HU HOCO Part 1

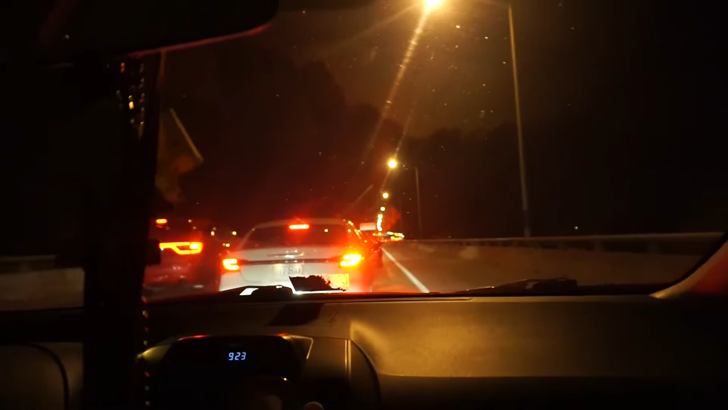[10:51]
Oh, wait, it's my so, Krista, what can you tell me about Hampton's traffic? She said that she's saying, Hampton's on that bullshit.